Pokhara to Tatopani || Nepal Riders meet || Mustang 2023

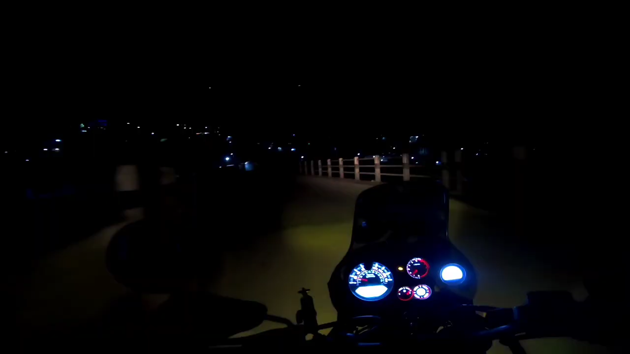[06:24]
आई थिङ्क वी रिच बेनी है आफ्टर राइडिङ कति 80 किलोमिटर है हामी बेनी आइसकेका छौँ तपाईँको टाइम 7:30 भइसकेको छ सो
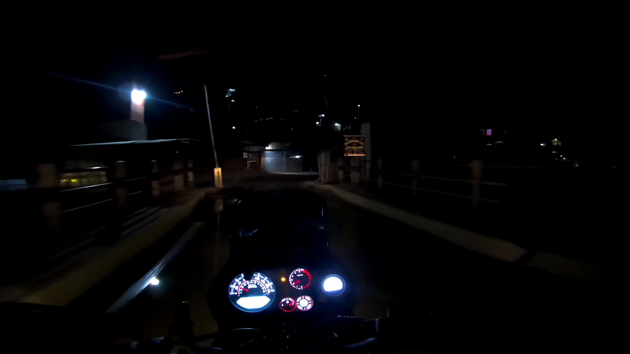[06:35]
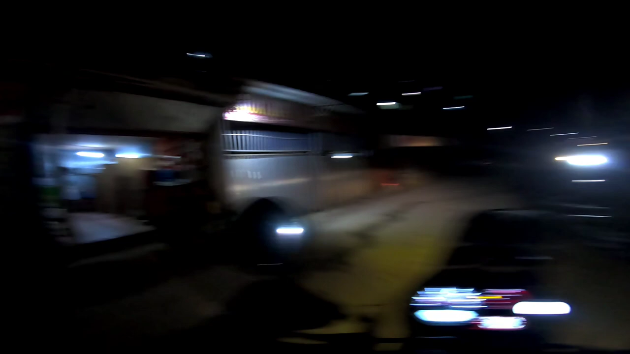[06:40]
यहाँ अगाडि कहाँनिर पेट्रोल पम्प छ है आई थिङ्क बेनीमा यहाँ लास्ट होला त्यहाँबाट उकालो पेट्रोल पम्प छैन जस्तो लाग्यो
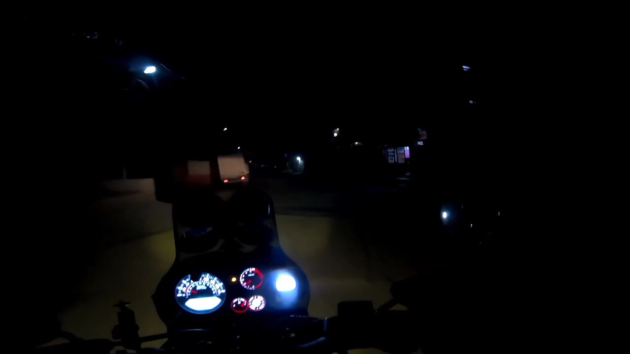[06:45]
ब्ल्याकमा चाहिँ पाउँछ तर
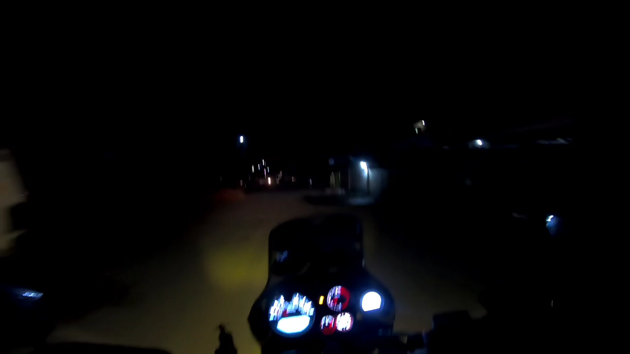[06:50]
अलिकति महँगो है आई थिङ्क दिस इज द पेट्रोल पम्प है जसले म अघि भन्दै त गरेको थिएँ बेनीमा छ यो चाहिँ है सो तपाईँहरू मुस्ताङ जानुहुँदैछ भने चाहिँ
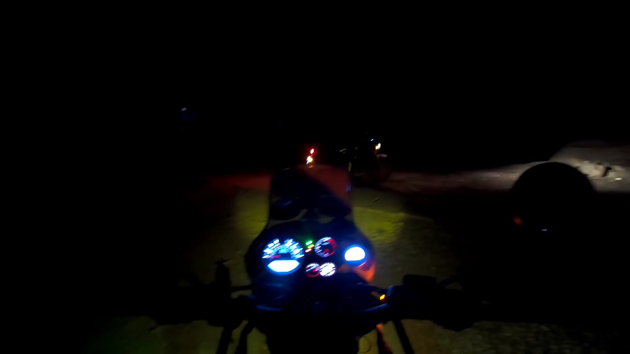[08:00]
103 किलोमिटर आफ्टर राइडिङ 103 किलोमिटर तपाईँको टाइम
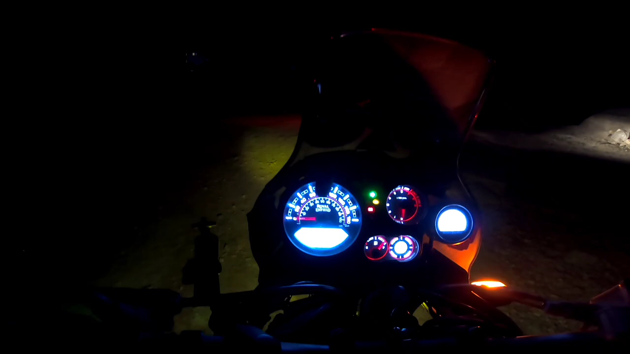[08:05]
9:03 भएछ है सो एकदमै मजा आयो है राति भएर केही सिन देखेन है